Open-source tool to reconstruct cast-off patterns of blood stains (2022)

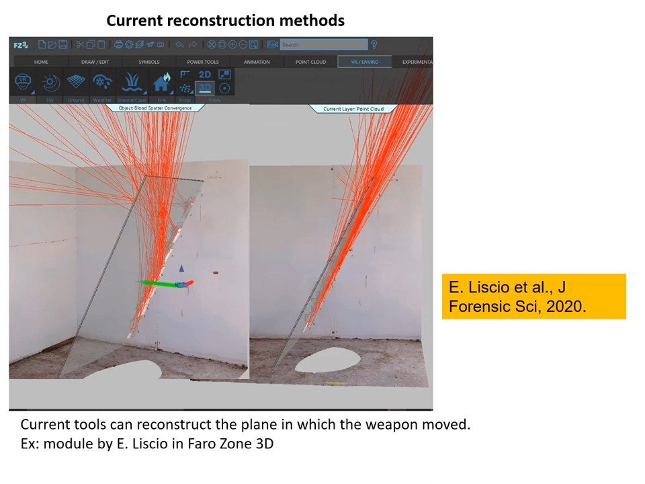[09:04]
For example, it's a module for Leica that has been produced by my friend Eugène Lissiot. And here you identify the plane in which the weapon was moving. But today there are no methods to directly reconstruct the motion of a weapon from inspection of a cast-off pattern.